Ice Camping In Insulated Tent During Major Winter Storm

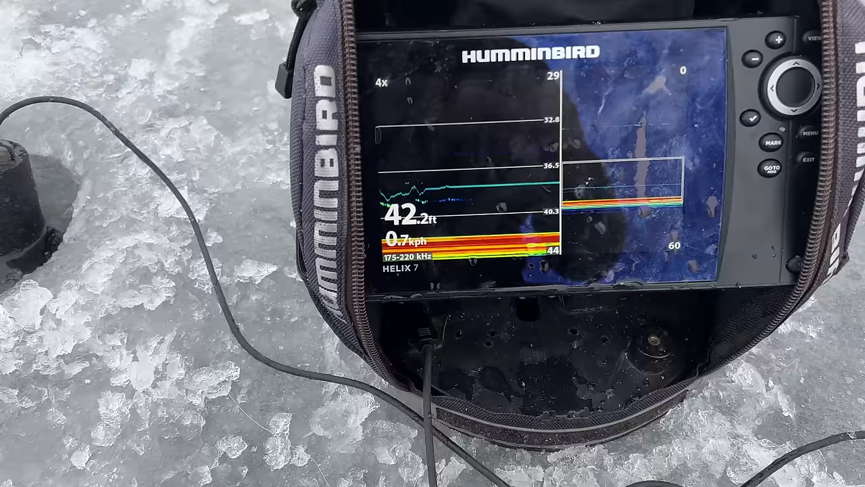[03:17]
On screen: depth 42.2 ft
So we just use our sonar to make sure our minnow's at the bottom.
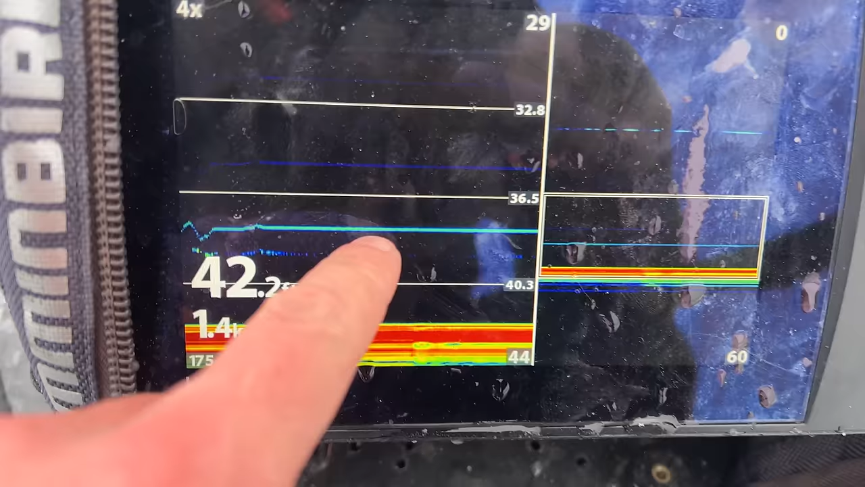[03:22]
And you'll see this line there is our weights, and that little faint line below it is the minnow.